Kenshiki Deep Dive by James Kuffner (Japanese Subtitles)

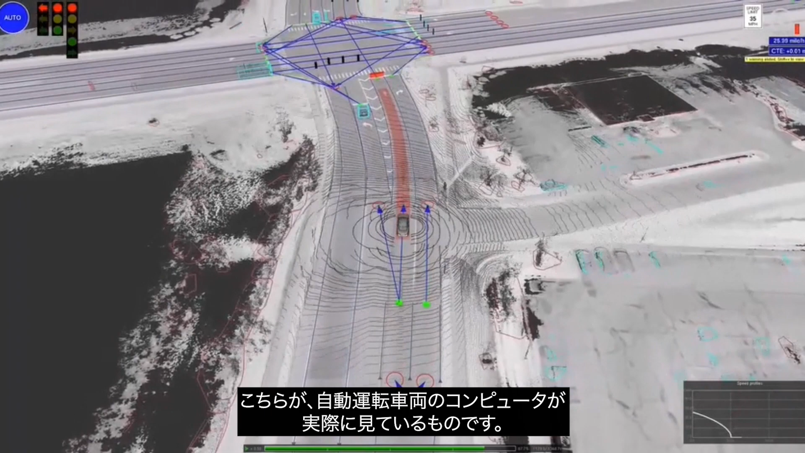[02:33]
Here's an example of what the computer of an automated vehicle actually sees. This is LiDAR point cloud data from one of our next-generation prototype vehicles rendered in real-time. We overlay the real-time data on top of an automatically generated high-resolution map, annotated with the semantics of the traffic environment. Every test drive provides additional perception sensor data,
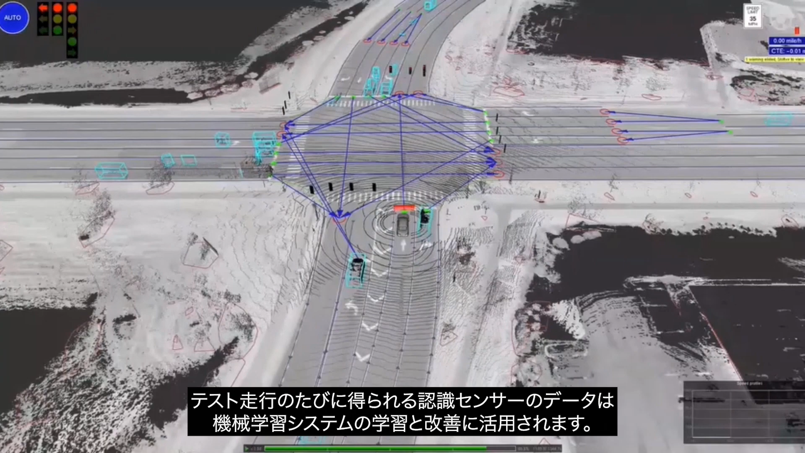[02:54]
which we utilize to train and improve our machine learning systems. And when we think about machine learning, data is absolutely critical.